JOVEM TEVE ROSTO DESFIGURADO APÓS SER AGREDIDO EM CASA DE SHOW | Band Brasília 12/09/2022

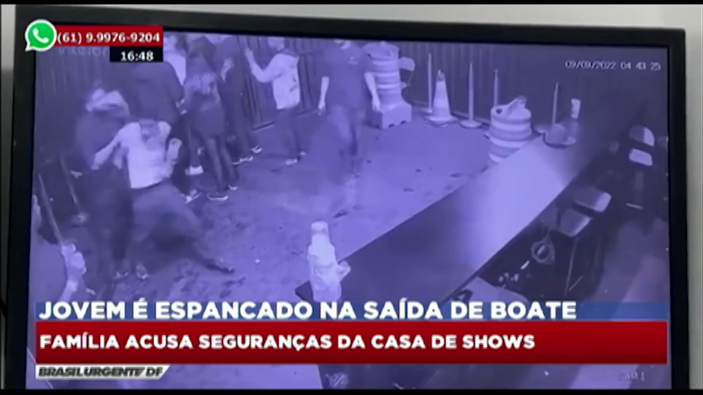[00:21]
As câmeras de segurança flagraram o momento em que Augusto Lima Teixeira Barbosa, de 20 anos, foi expulso da casa de show por volta de 5 horas da manhã.